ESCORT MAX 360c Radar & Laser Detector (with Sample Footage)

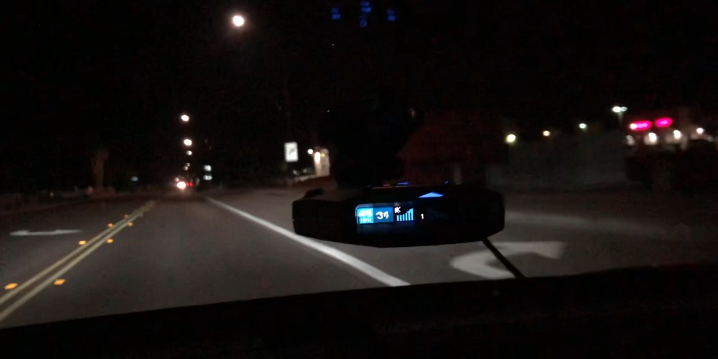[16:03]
It detected it really far out. We're about to pass it up. Where is it at? It's right up here. You'll see when it starts flashing. There it is. There it goes. So now it should turn around as we pass it. It's got the right and left, now it's behind us. So it's doing a very good job detecting that. That's the second time I passed it, so it should lock it up the next time I pass it. I could have manually done that, but I like to have it do it by itself automatically. You know, that's really cool.